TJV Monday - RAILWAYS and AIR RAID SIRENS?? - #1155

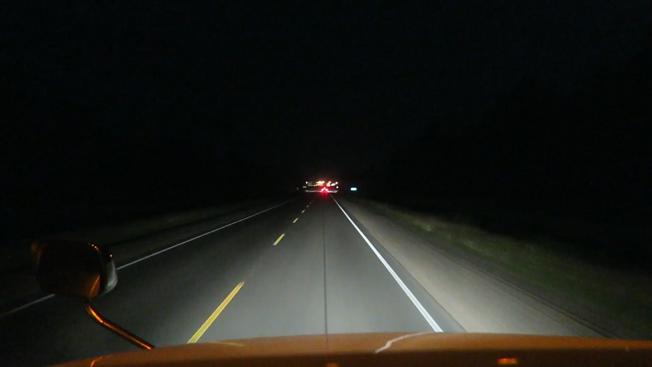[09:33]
Now this is something new for me. I've never actually crossed the border at this port of entry before. I don't even know what the Canadian side is, but the American side is Dunseith, North Dakota? Something like that. I'm always a little nervous when I cross at a new port of entry because there's so few that I haven't gone through, right? And each one's a little different.
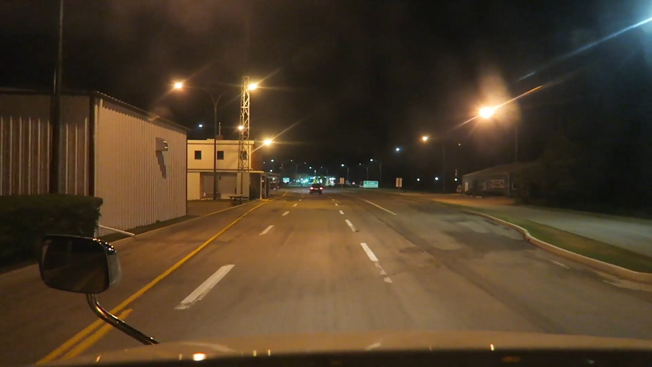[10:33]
Probably going to need to be in the right lane because that's usually how it is for trucks at most border crossings. Okay, it's a pretty small crossing. There it is ahead of us there. That is the United States of America. Okay. Okay. Oh, International Peace Garden. Cool. Alright, I'm going to put you guys away.
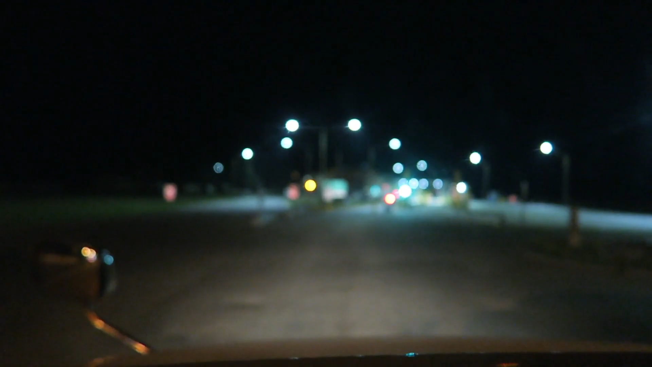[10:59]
I will see you on the other side. My camera doesn't know what to focus on anyways.